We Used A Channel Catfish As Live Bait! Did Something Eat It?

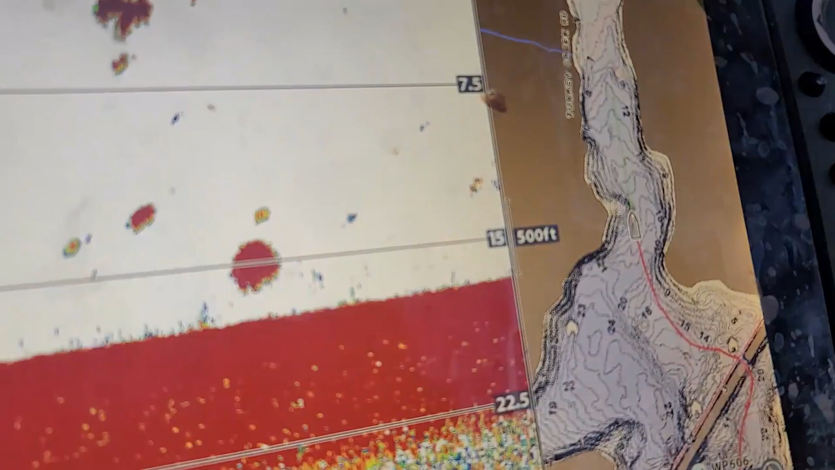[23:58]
Right now, y'all, we are checking out the back of this huge creek, and I'm trying to find some
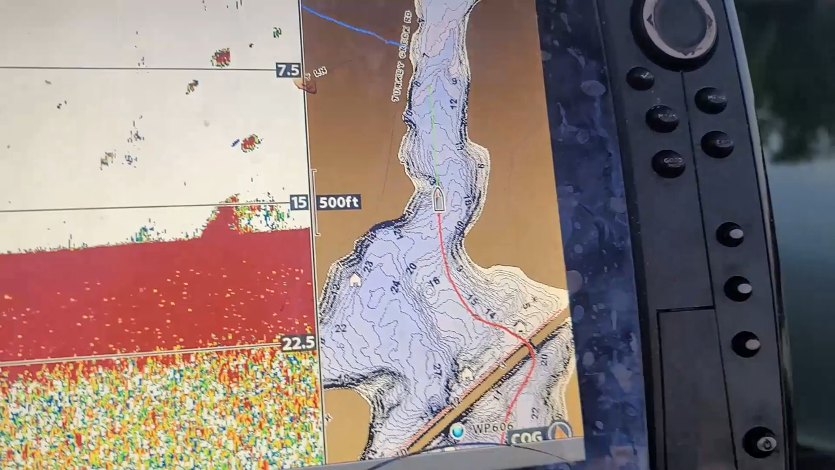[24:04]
timber or something like that for the catfish to lay all their eggs and whatnot up in.
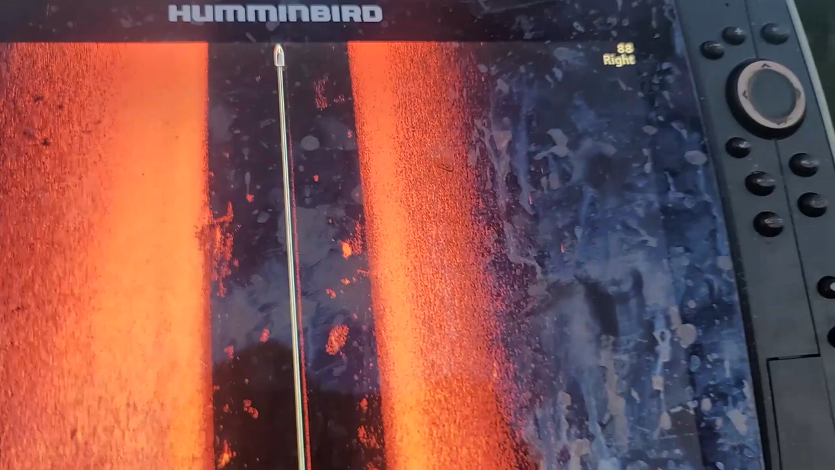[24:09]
They need cavities, rock piles,
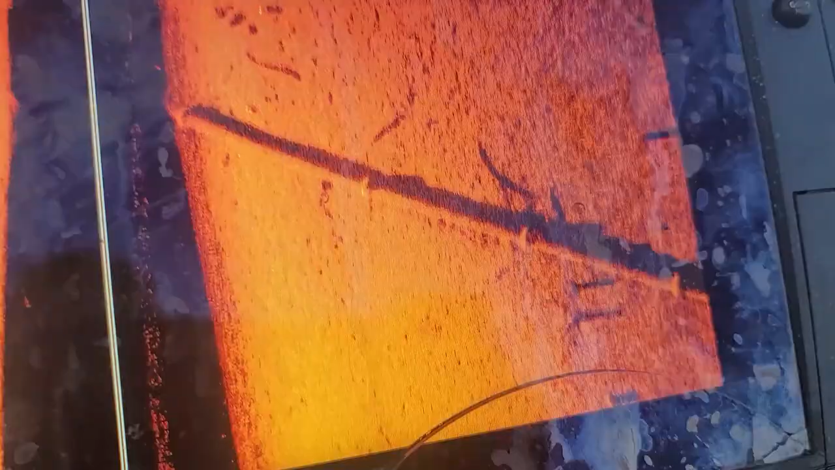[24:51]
There's a pipe on the bottom right there, large.
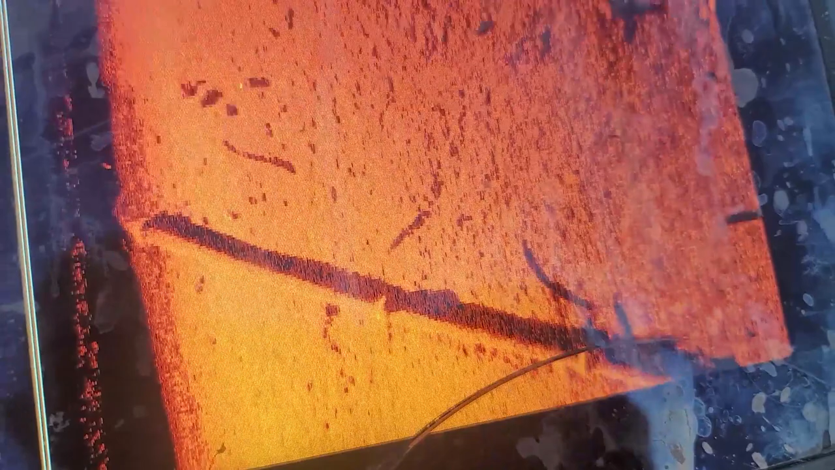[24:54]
6 feet of water, perfect depth. I think that may be what we fish.
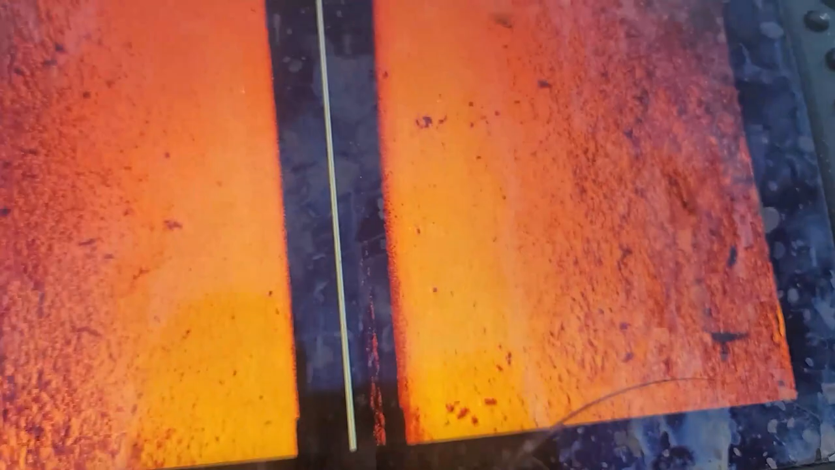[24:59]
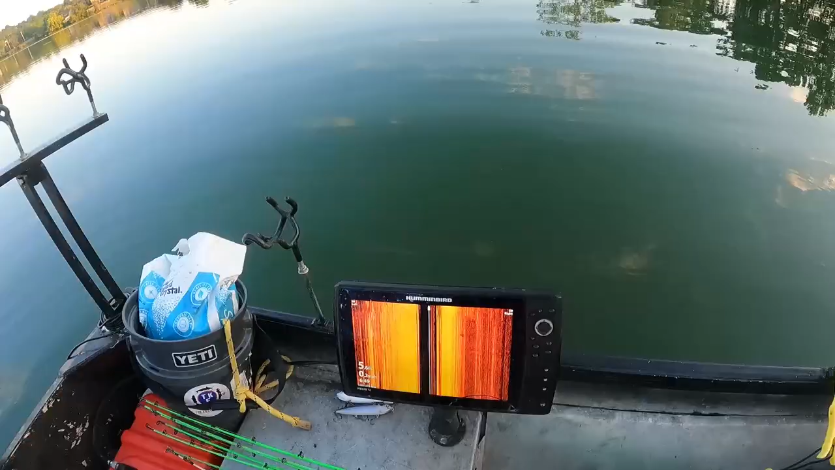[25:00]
Okay, we are back here now, anchored in like 5 feet of water.
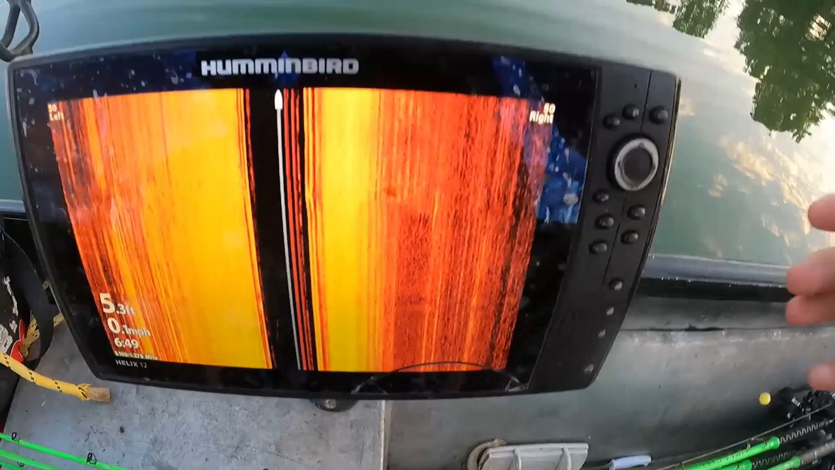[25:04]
On screen: depth 5.3 ft
Let me try not to fall. way back in this creek.
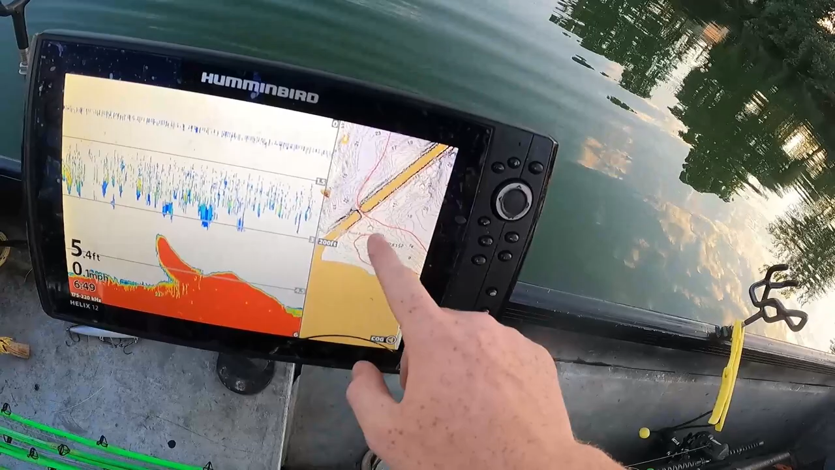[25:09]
On screen: depth 5.4 ft
There's tons of rocks and stuff all over the place back here, trees. So we're gonna try to pick up these catfish who are sitting back here in these cavities spawning,
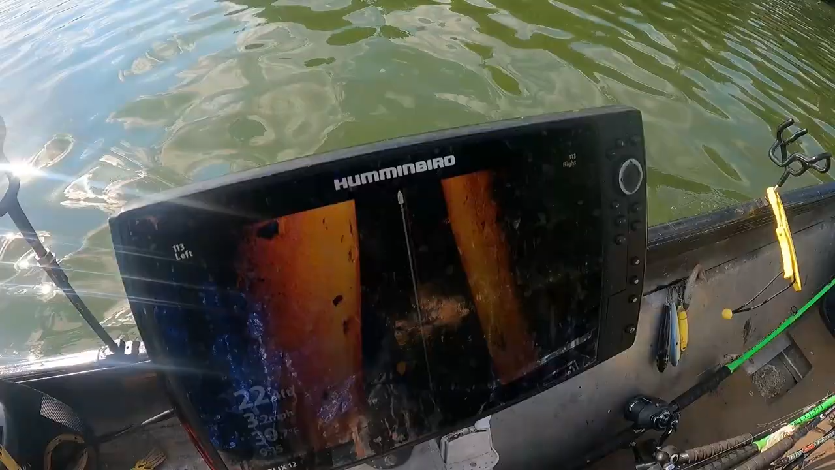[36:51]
And we just got trees all over the place in here.
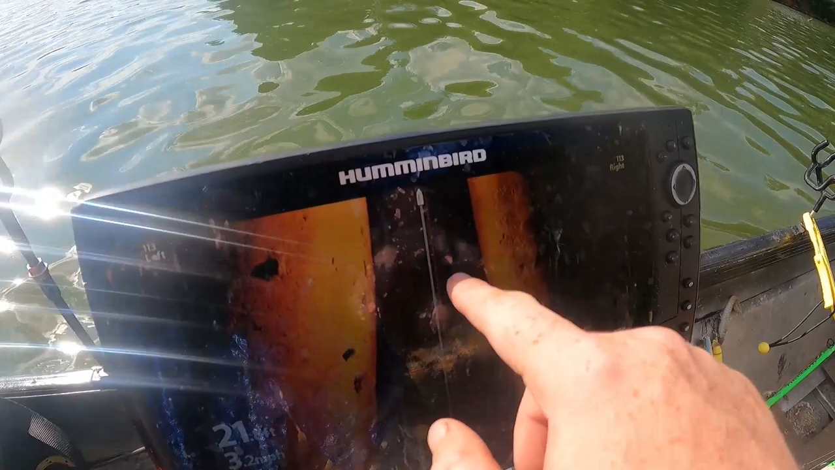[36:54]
The further we go back up in here, the more trees you'll see. But they are quite literally all over the place. Kind of see them in the water there.